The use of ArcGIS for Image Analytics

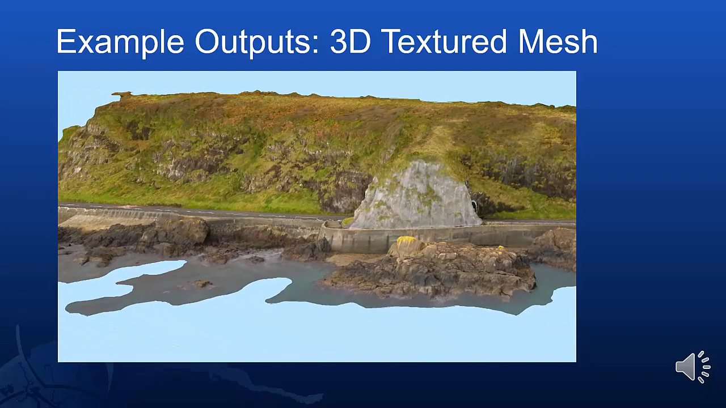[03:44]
The meshes and the ortho imagery generated from Drone2Map were good. However, the mesh lacked resolution, and the ortho imagery obscured vertical faces. Oriented imagery catalogs allowed access to all the high-resolution oblique india-dare imagery captured during the drone mission.